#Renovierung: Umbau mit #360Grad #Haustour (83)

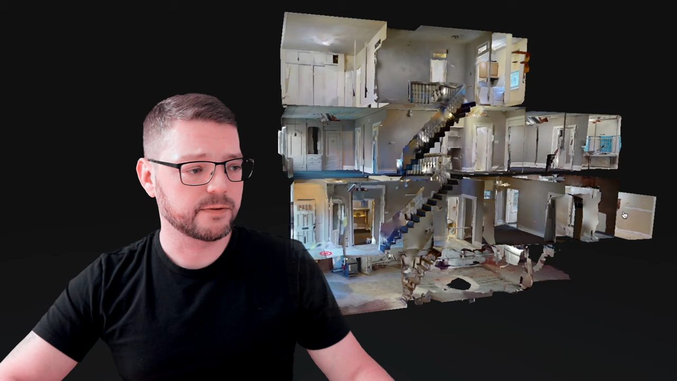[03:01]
Also wir können uns das ganze Objekt mal hier als Dollhaus anschauen. So sieht das Haus als 3D-Scanner aus. Also hier unten haben wir den Keller, hier haben wir das Erdgeschoss oder erste Etage, erste oder zweite Etage und das Obergeschoss.
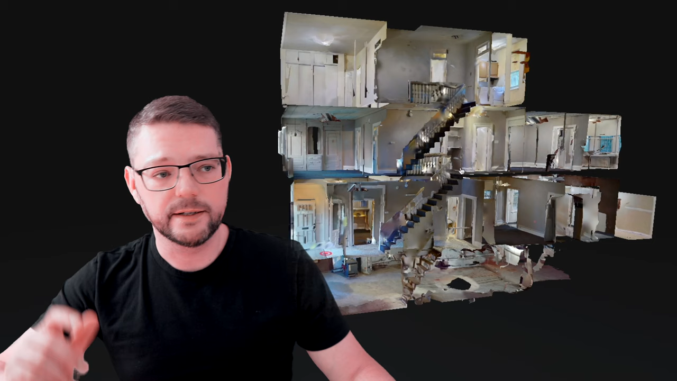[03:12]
Aufgebaut war das Haus so, dass jede dieser Etagen eine eigene Wohnung war. Jede Etage hat eine eigene Küche und ein eigenes Badezimmer. Wie gesagt, das Haus ist jetzt als Einfamilienhaus in diesem Zustand genutzt worden bzw. untervermietet und es wird jetzt aufgeteilt. Und zwar folgendermaßen. Die untere Etage hier, das Erdgeschoss, wird ein Apartment werden und dann wird hier im Treppenhaus abgeschlossen werden und dann geht es hier oben in das obere Apartment. Also Apartment 2 ist oben und Apartment 1 ist unten.
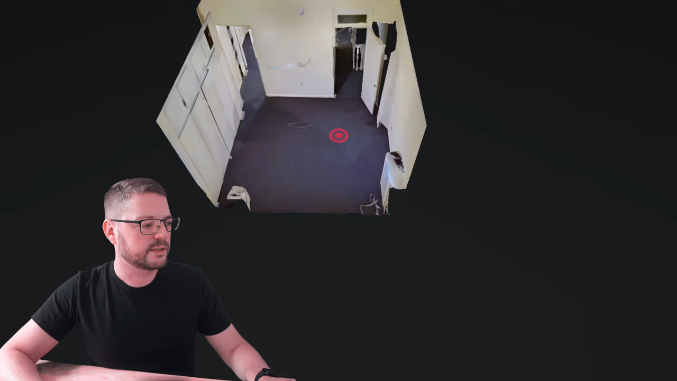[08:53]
Wenn wir uns jetzt hier das Ganze nochmal als Dollhouse anschauen, gibt das doch einen Eindruck, was das für ein Riesenprojekt ist.
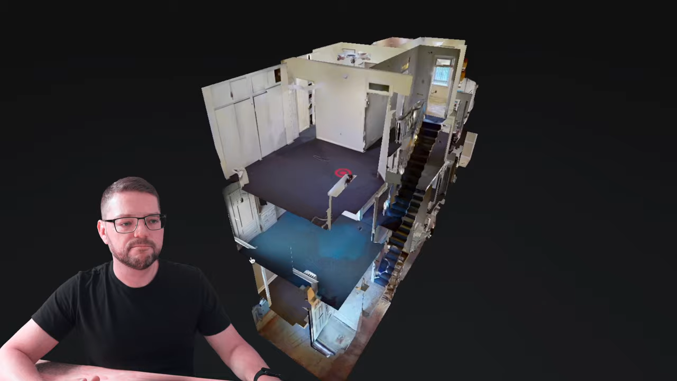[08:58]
Also, da geht schon was. Wie ich solche 360-Grad-Scans und Haustouren selbst erstelle, das siehst du in dem Video, was ich dir jetzt hier oben einblende.